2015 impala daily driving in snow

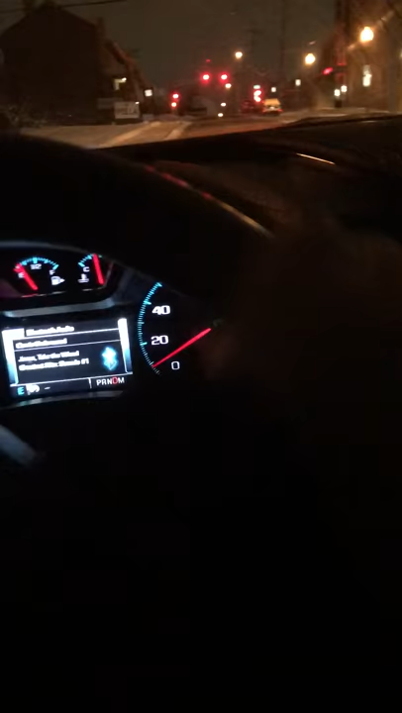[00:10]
I'm only going 10 miles an hour and I'm losing traction as you can see well
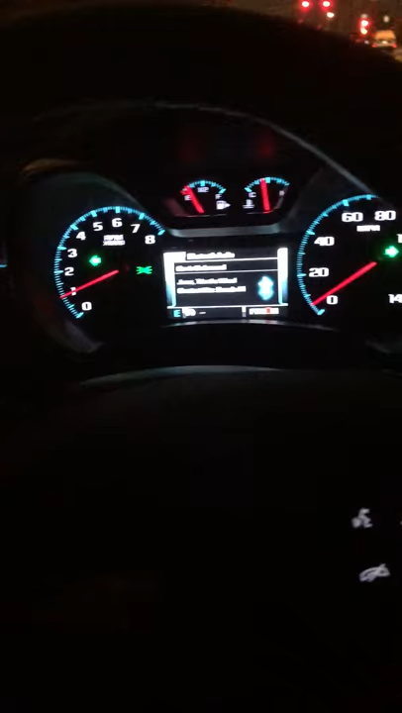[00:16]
traction light should come on right there and now we gotta turn it too but
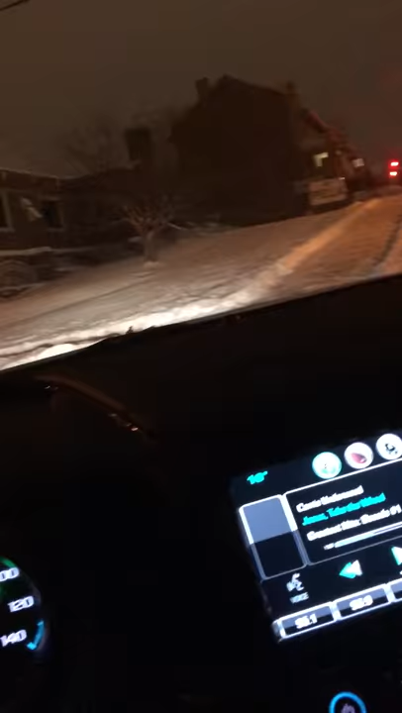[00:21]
as I said guys this this car is terrible on the roads in the snow I could I'm not gonna show you guys at this light I'm just gonna hammer down and see where she goes and I bet
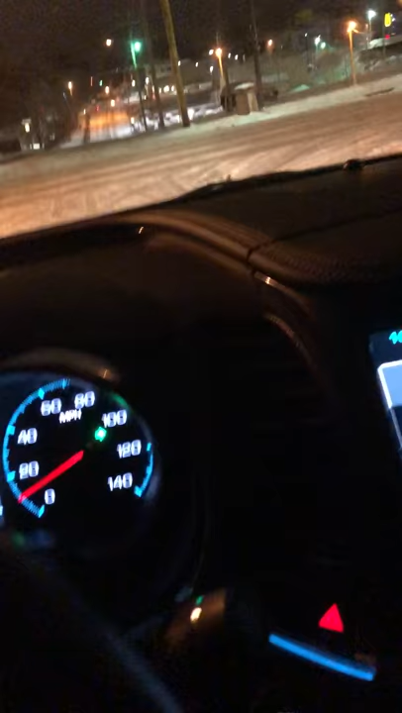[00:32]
she don't go anywhere this is slightly tapping on brake and I just started skidding it does have a full ABS and everything so this is hammer down not too bad but as I'm trying to turn the wheel stay on the road have a good one guys